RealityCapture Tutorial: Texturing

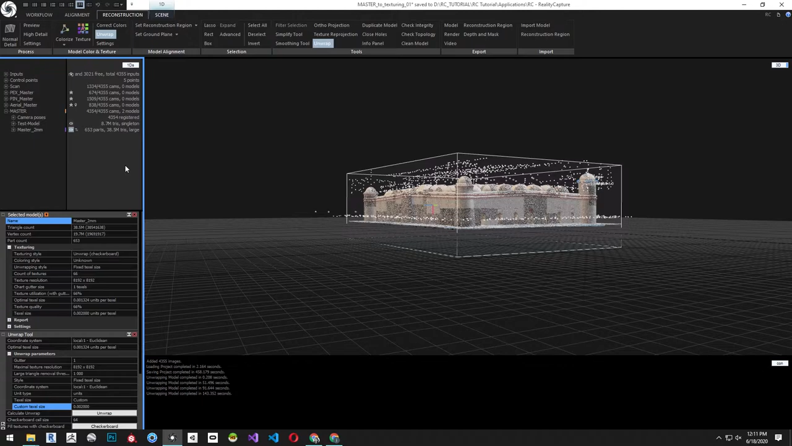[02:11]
the photogrammetric data for texturing if the lidar data has color as well it can be used to texture the mesh but the quality of the imagery is generally not good enough let's select the
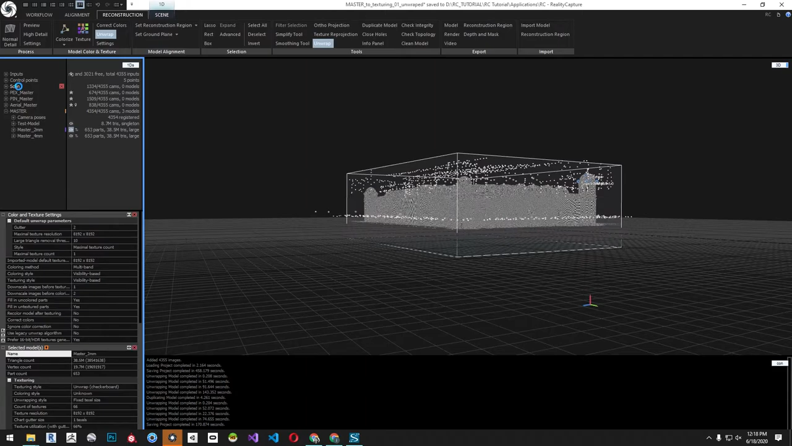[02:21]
scan component go to the alignment ribbon and select camera lasso select all the
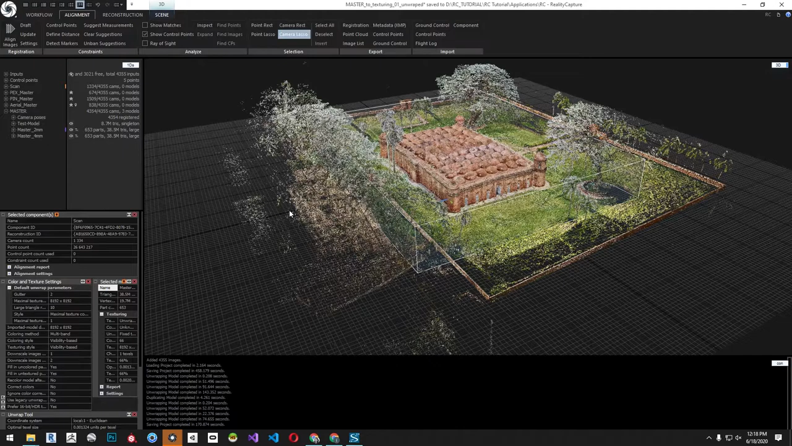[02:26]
inputs and make sure the texturing and coloring is disabled then select the pecs
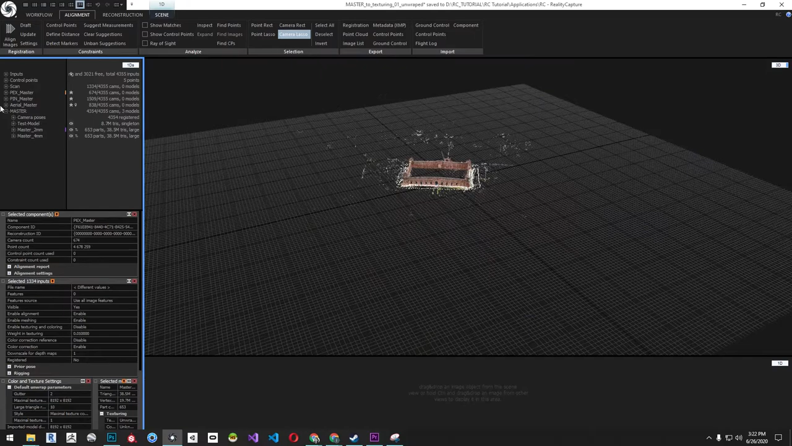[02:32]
or the exterior terrestrial images select all the inputs with the camera
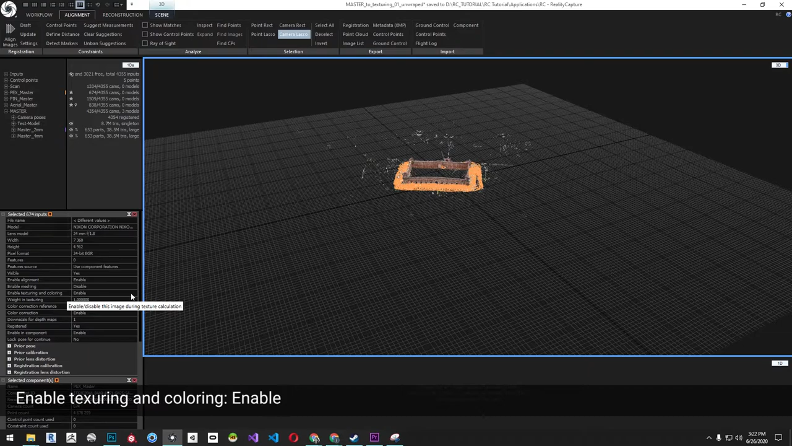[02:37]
lasso to make sure texturing and coloring is enabled let's do the same thing for
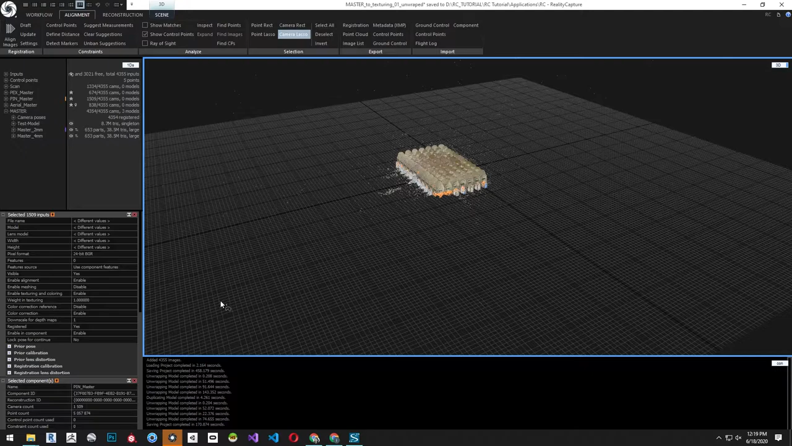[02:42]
the interior terrestrial images by selecting the pin master component and as
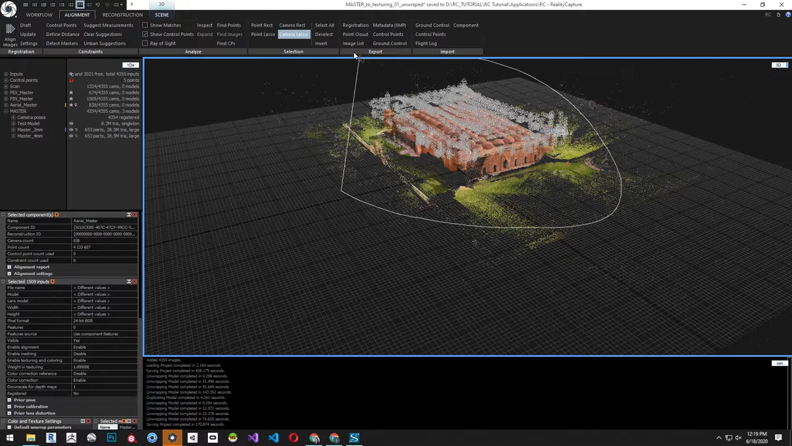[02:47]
well for the aerial master component make sure the texturing and coloring is enabled for both of these
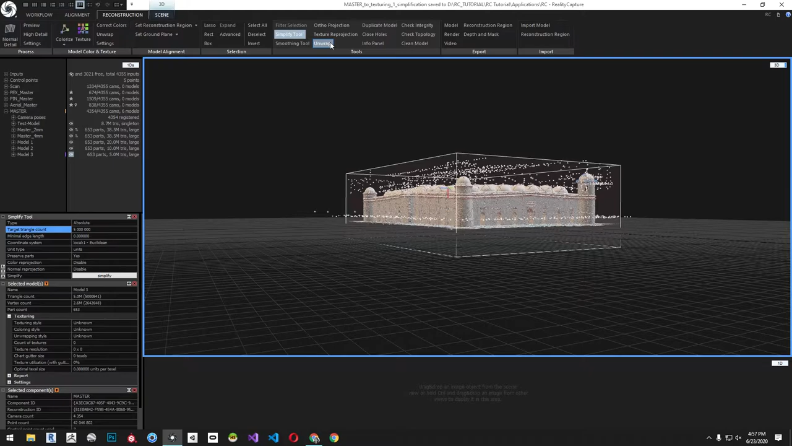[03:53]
ribbon for this model we're going to use the maximal texture count method to be able to limit the number of textures select the maximum texture count further from the style and set the texture count to 8 click unwrap
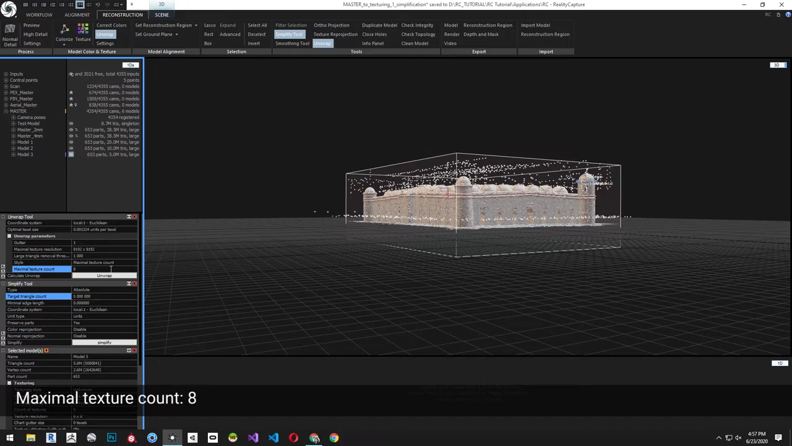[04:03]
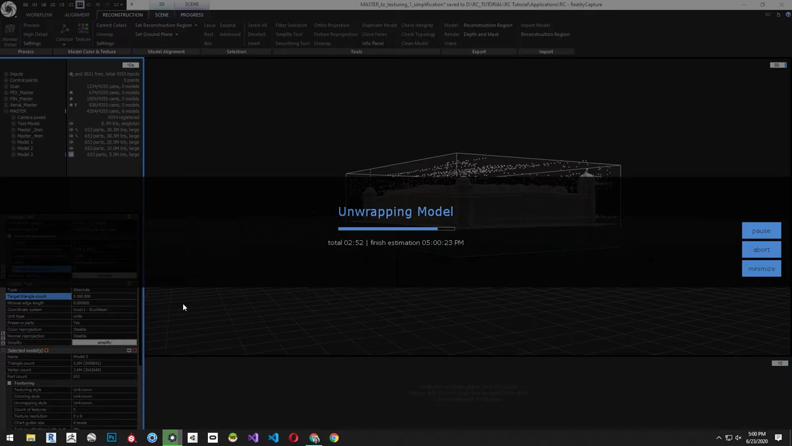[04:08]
now select the texture reprojection from the reconstruction ribbon for this tool we need a
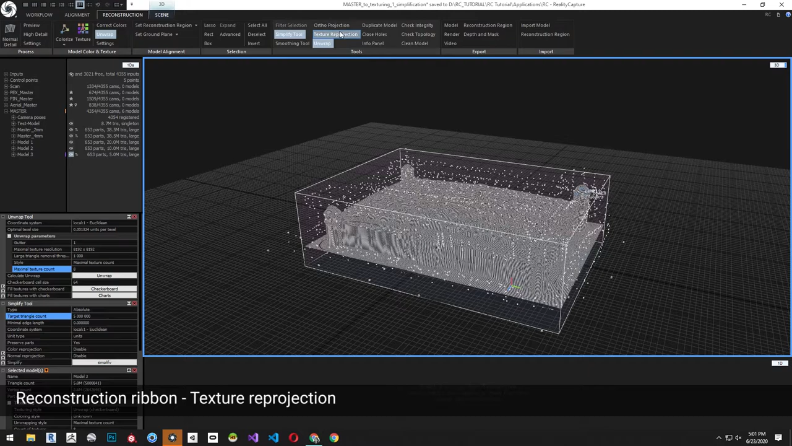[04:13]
source model and a result target model set the source model to master 2 millimeter model
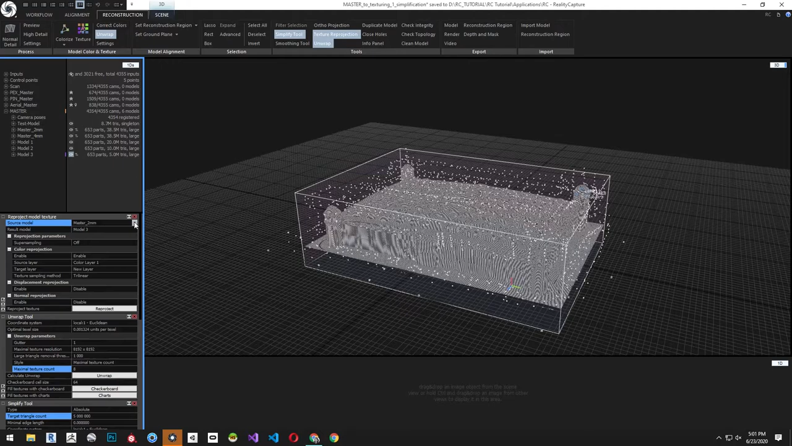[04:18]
and set the result to the animation model and click reproject
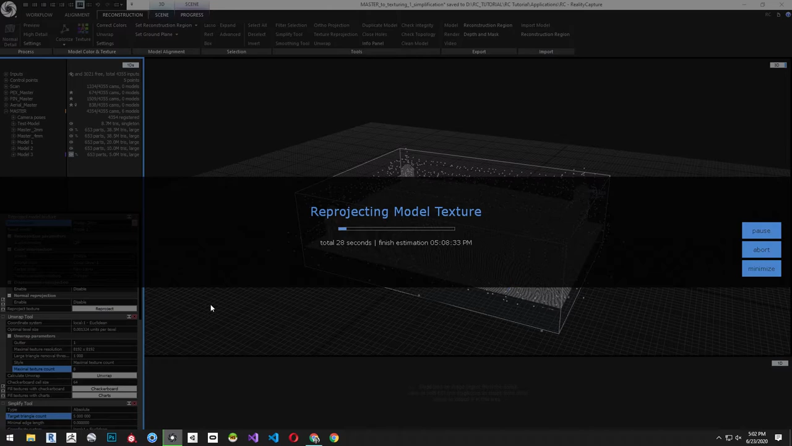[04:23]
the reprojection is complete you'll notice it went much faster than the initial texturing now let's export this model as an fbx in
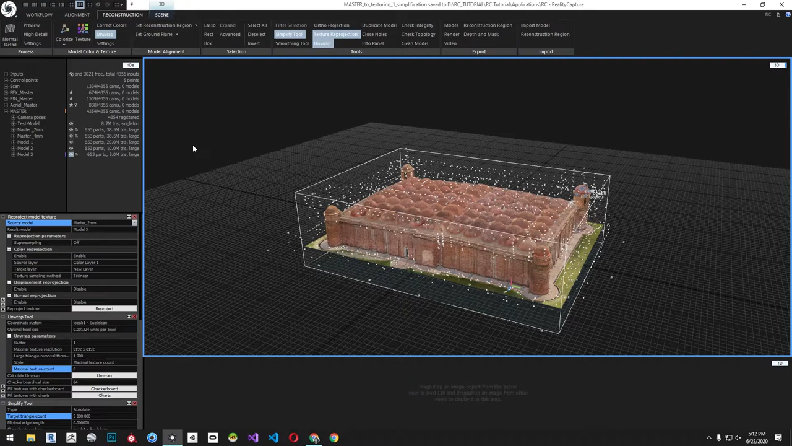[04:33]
ovj to export a model click export from the reconstruction ribbon